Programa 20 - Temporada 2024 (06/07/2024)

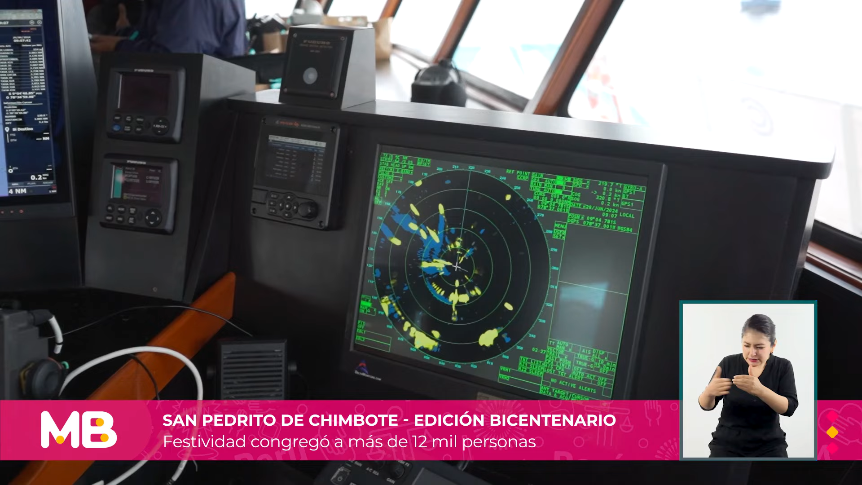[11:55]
Este es el radar que me va a dar los contactos que haya más adelante para no chocar. Tenemos un GPS, un navegador.